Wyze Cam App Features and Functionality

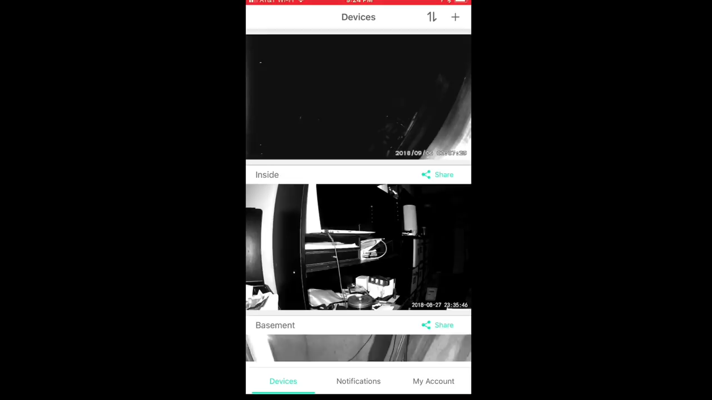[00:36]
two of the standard ones and one of the pan and tilt cameras and what you do is when you add them to your app, they all show up as soon as you open it and you get a little thumbnail and each of them are labeled, in my case, garage, inside and basement.
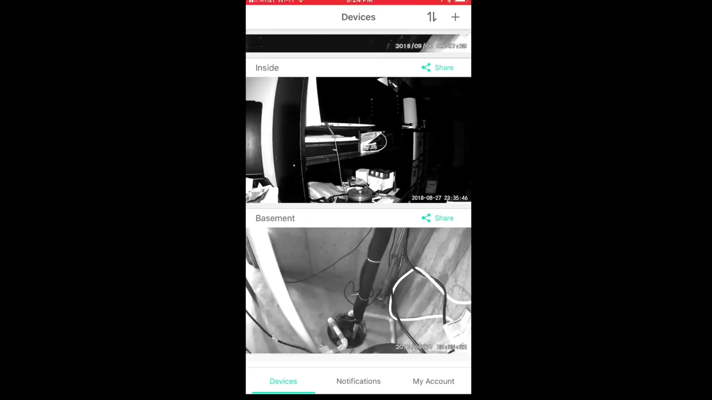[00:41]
Now, the thumbnail is always the last frame of the image that it saw and so basically I've always checked these in the middle of the night and they've always been in night vision mode which is why they look like that but they're not going to always look like that because we're going to go through them and try them again. A couple things I want to show you and tell you is that setting up the Wyze Cameras are super easy and that's kind of my understanding that the hardware is purchased from a Chinese manufacturing company and then they built their software to be really seamless and it is.
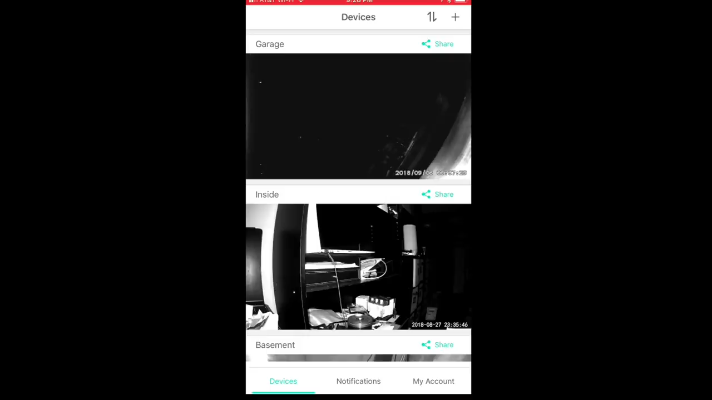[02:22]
Now I want to show you here I want to tap on the garage thumbnail here and that's going to open up the garage camera and it should connect here to the garage camera and as you can see it's actually in night vision mode right now.
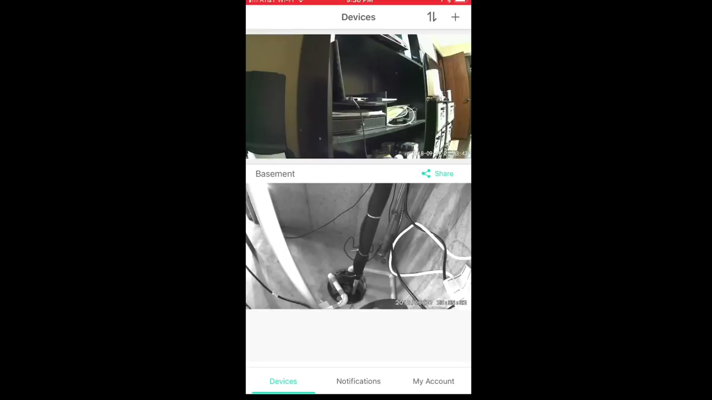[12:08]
if I go back here to uh the devices um you know I can go back here to the basement and that the light is on in the basement at the moment too
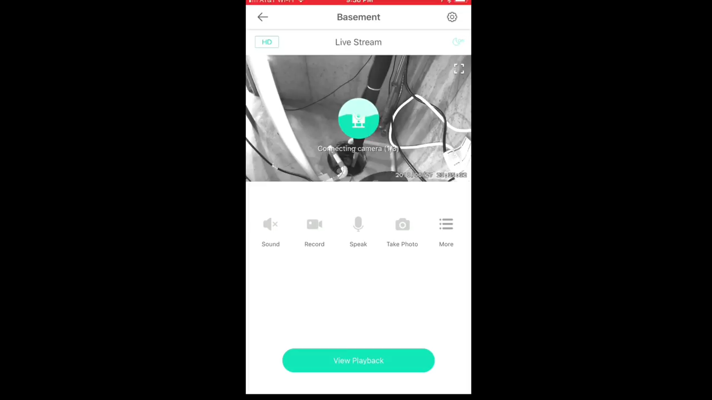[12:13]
so it's connecting there and now it's going to give me kind of a live but it's going to be in color because that is the night vision version oh maybe it's not that is actually the